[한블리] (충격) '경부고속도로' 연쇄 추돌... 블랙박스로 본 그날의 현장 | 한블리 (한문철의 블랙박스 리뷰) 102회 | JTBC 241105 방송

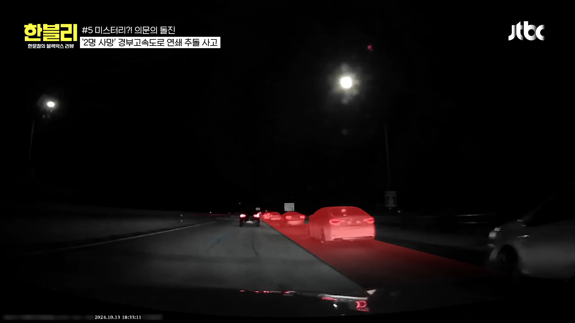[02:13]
휴게소 근처니까 밀리겠죠? 그러게 밀리는데 왜 이렇게 크게. 6시 반쯤. 차가 없는 것도 아닌데. 어떻게 된 걸까요? GSTV 같은 거 같아요. 너무 세게 지금. 무슨 차가? 뒷차가 밖고, 밖고, 밖고 한 것 같아요. 어디서 온 건지도 안 보여. 어디서 온 건지도 안 보여.
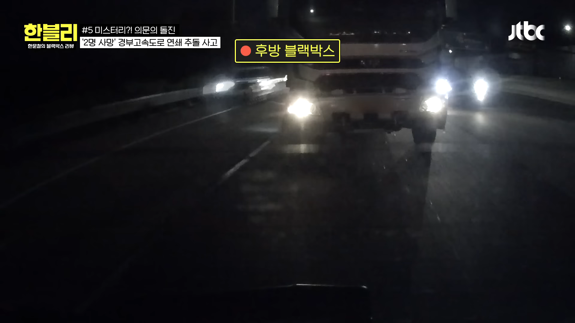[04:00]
뒤에서 빠르게 달려오는 차가. 우와. 너무 빠른데? 한 160으로 되겠는데요.